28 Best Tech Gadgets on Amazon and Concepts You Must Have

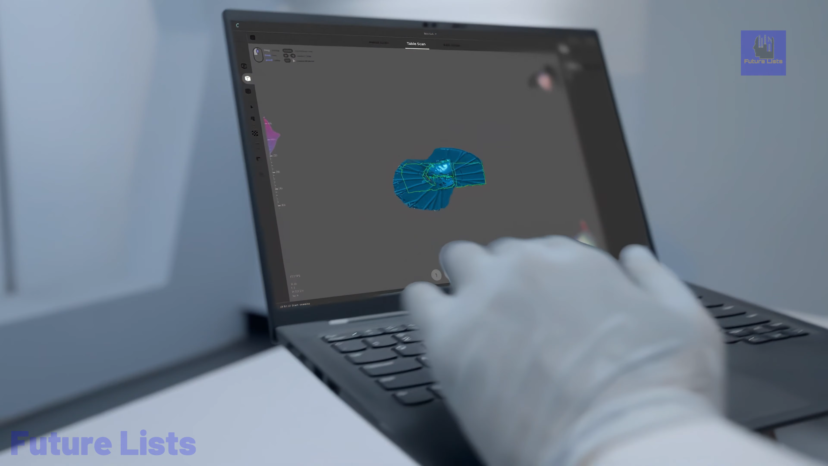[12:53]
With tech specs including a wide core accuracy of 0.10 mm,